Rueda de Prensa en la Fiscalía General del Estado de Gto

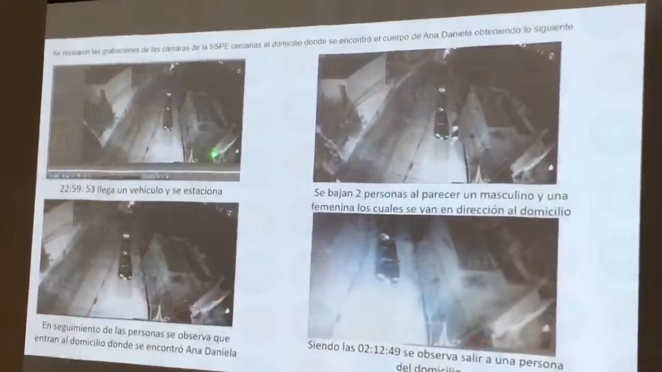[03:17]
Este es el domicilio, exactamente este es el domicilio en el que habitaba Ana Daniela.
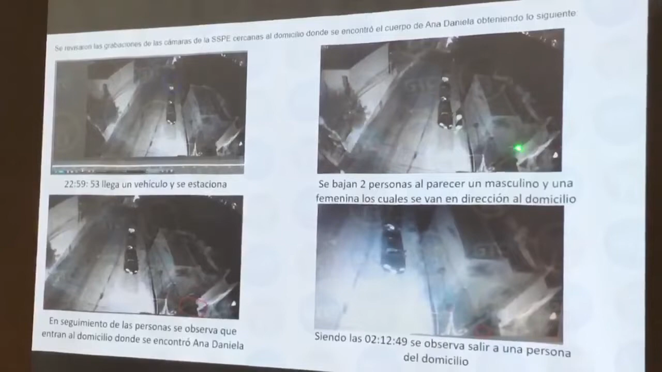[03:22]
Aquí inclusive se ve cómo se lleva en esta parte. Entonces, si nos acercamos un poco, lo pueden advertir. Pusimos un círculo precisamente para determinar.
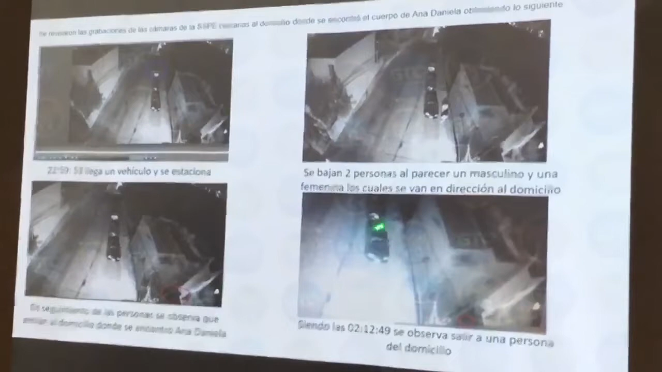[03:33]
Lo relevante aquí es precisamente el vehículo, la presencia de este vehículo que arriba exactamente a esta hora y se estaciona. Como son imágenes, si no el video, como reitero, el video lo tenemos en este momento procesamiento en nuestro laboratorio.
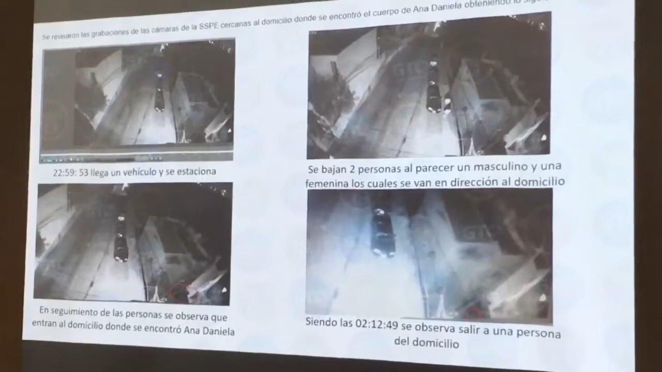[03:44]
Adelante, por favor. Y vamos a las segundas imágenes y con otras cámaras, que es precisamente este vehículo,
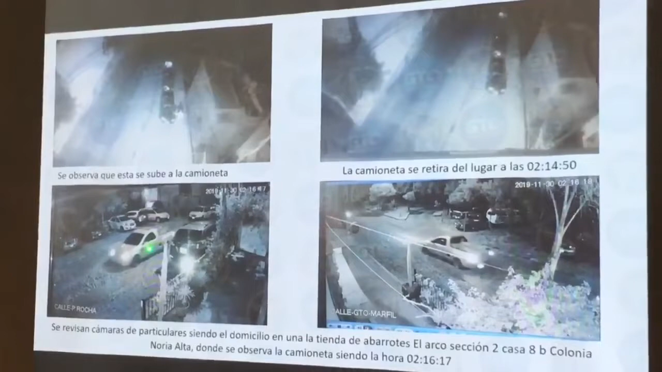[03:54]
donde se pueden advertir a simple vista sus características principales, que es un vehículo Chevrolet de tornado.
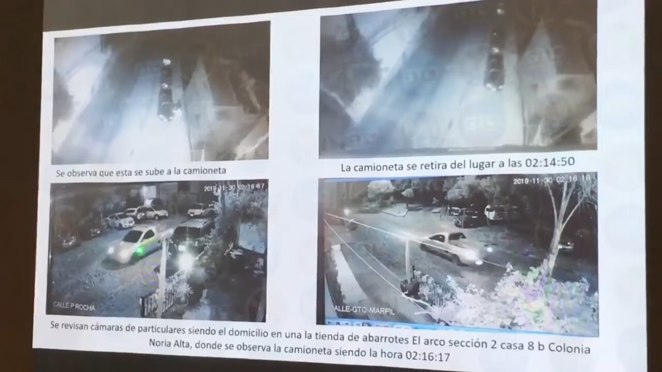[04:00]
Y, por supuesto, en otra clarificación que se pudo lograr hacer en esta imagen, se pudo obtener las placas del mismo.
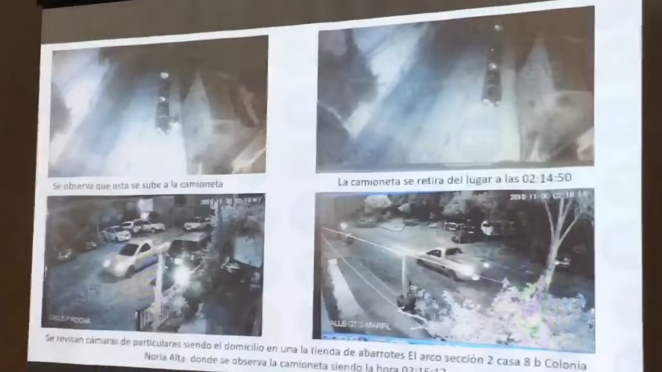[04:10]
Con ello, nos dio pábulo a ubicarlo y, por supuesto, a saber quién lo conducía, teniendo coincidencia en que había sido la exnovio, pareja de Ana Daniela, de quien ya referido como yo.